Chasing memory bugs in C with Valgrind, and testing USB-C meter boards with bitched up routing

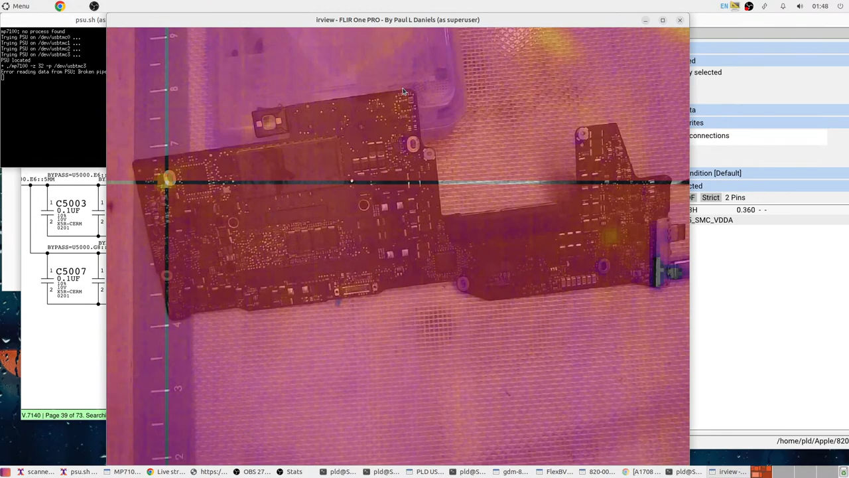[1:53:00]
But yeah, certainly the CD3215 is warming up. Nothing really else showing up anywhere.
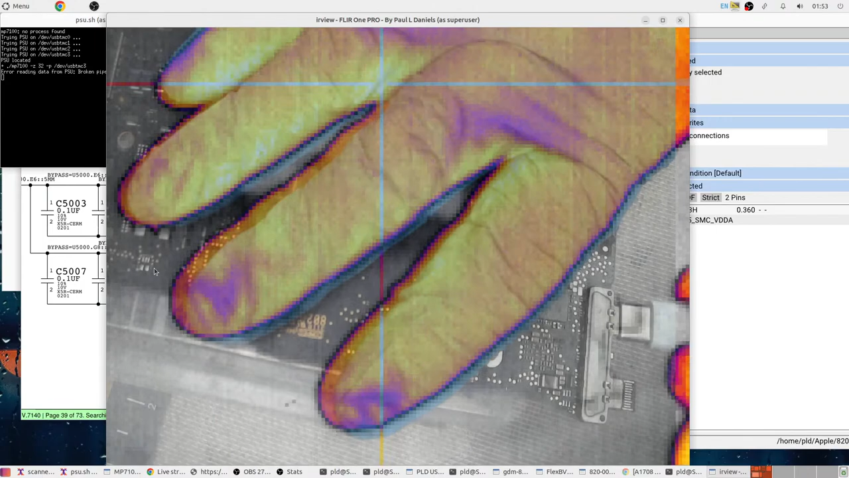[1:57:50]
Yeah, you can see the other one's getting warm now. So at least they're following a predictable pattern.